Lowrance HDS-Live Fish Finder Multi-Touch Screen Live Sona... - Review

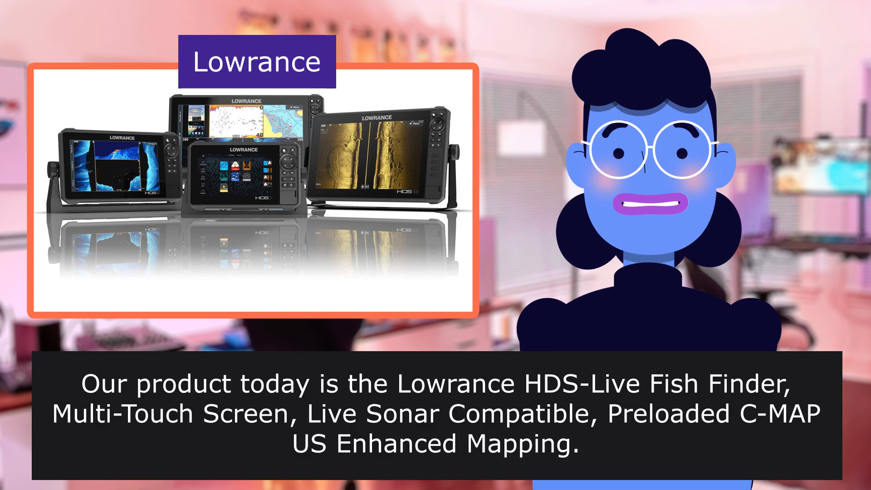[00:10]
Our product today is the Lawrence It's Live Fish Finder Multitoach Screen LiveSonar Compatible Preloaded CMAPS Enhanced Mapping.
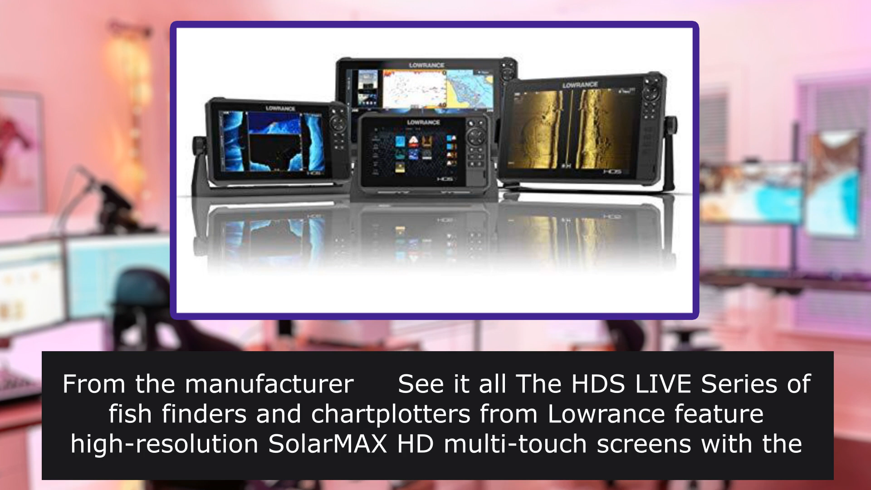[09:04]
From the manufacturer see it all the HD SLIV series of fish finders, and short platters from Lawrence feature high resolution SolarMax HD multitoached screens with the widest range of viewing angles, even through polarized sunglasses. Built-in mapping all HD SLIV series,
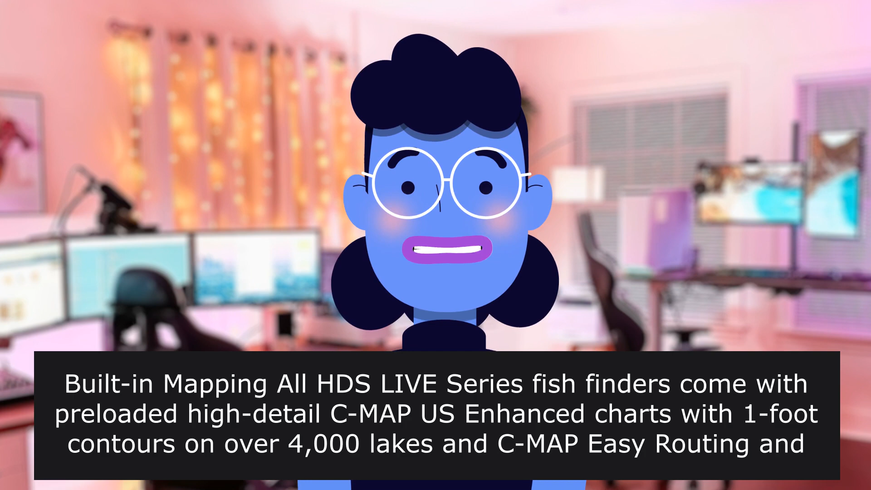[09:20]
fish finders come with preloaded high-detail CMAP-US enhanced charts with ONI foot contours
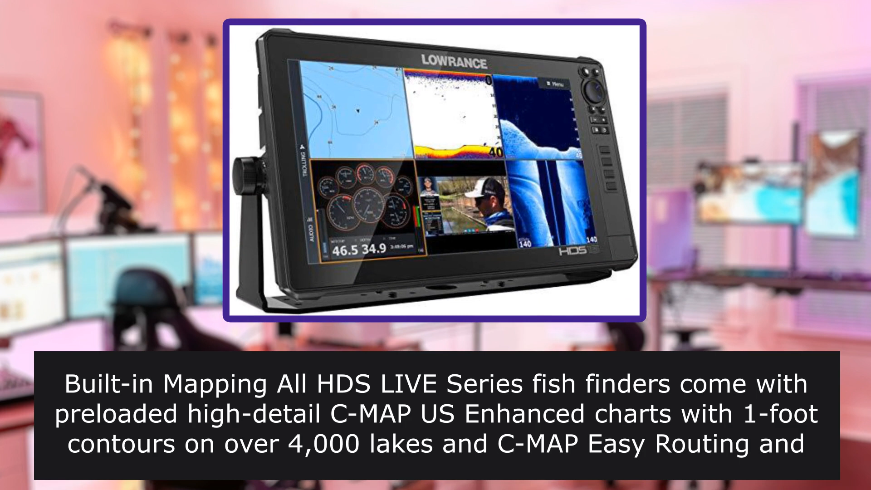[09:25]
on over 4,000 lakes and CMAP-EZ routing and Navionix autorouting capability.
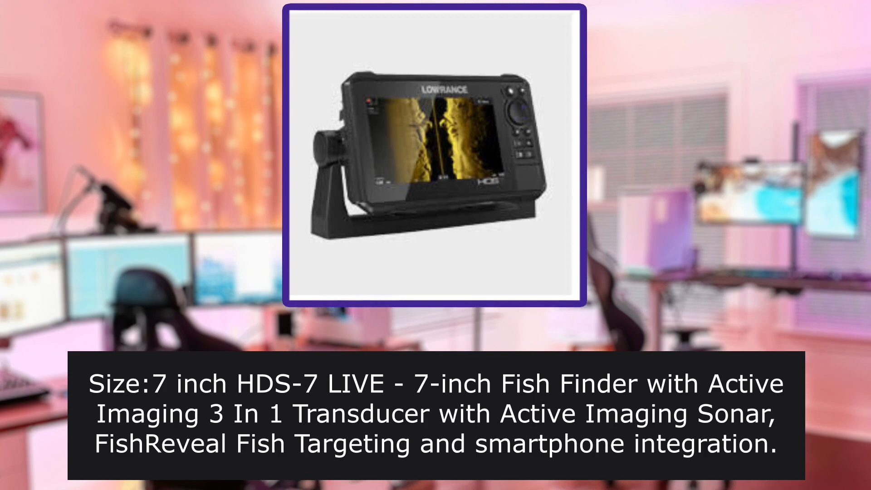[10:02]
Size 7-inch 7-LIV 7-Ink fish finder with active imaging 3-in-1 transducer with active imaging sonar, fishery-volfish targeting, and smartphone integration.